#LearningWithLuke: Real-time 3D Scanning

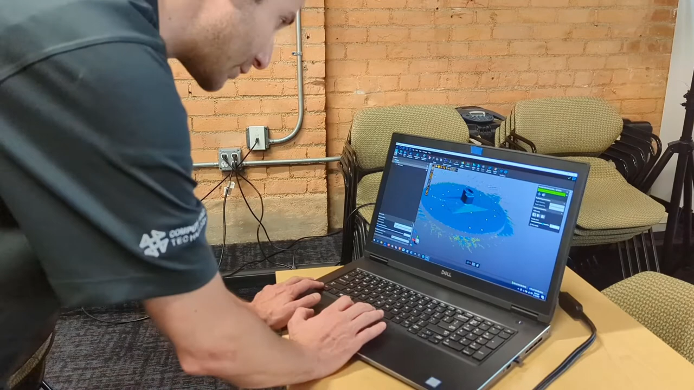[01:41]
see on my screen there's a lot of artifacts and debris that were brought in during the scan my hands show up the turntable shows up so before I do my second scan I'm just going to do a little bit of cleanup man is that hard or no one click two click
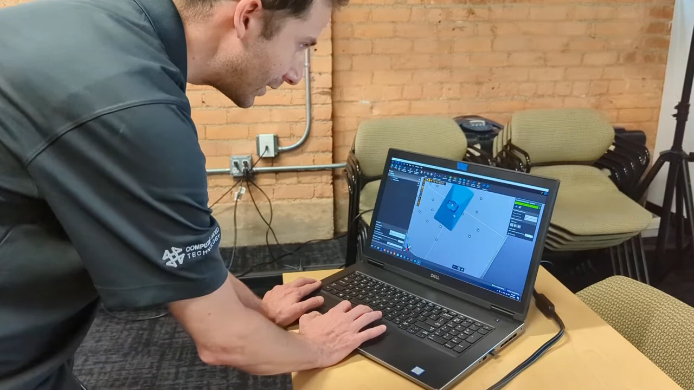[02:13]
hole and there are some shiny surfaces on these bearings that seem to have not scanned as well as I want them to so I
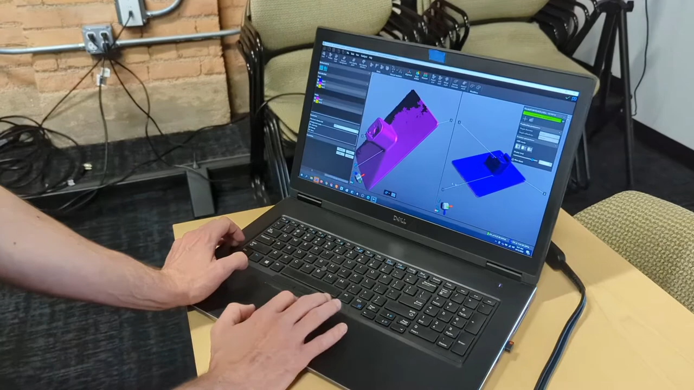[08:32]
all i have to do is say best fit and the software is going to evaluate the geometry and
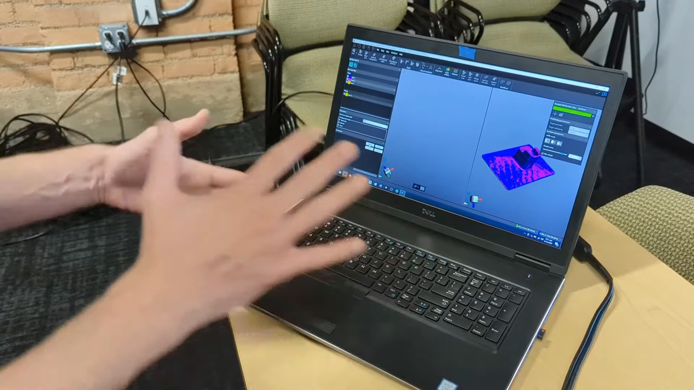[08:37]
line the two of them up to one another that's actually pretty pretty awesome so we can click ok on that and in fact i'm going to go ahead and do the same alignment with our third scan
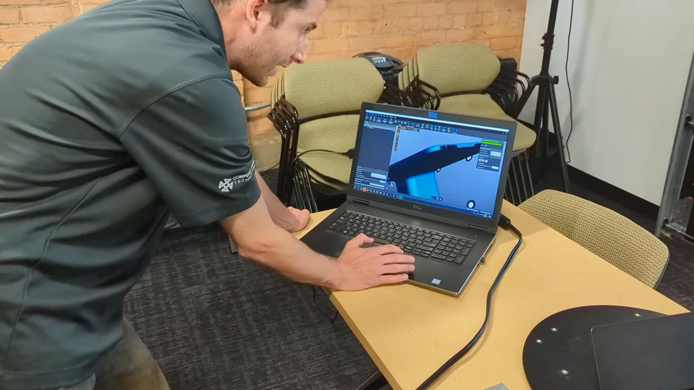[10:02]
that's going to interfere with the reverse engineering that i'm going to be doing okay but within the software i have the ability to do some cleanup to the mesh that i just scanned in a module called bx model and that's going to give me tools like hole filling where it'll identify holes in the mesh automatically oh no way and i can select those holes it's going to depend on where those holes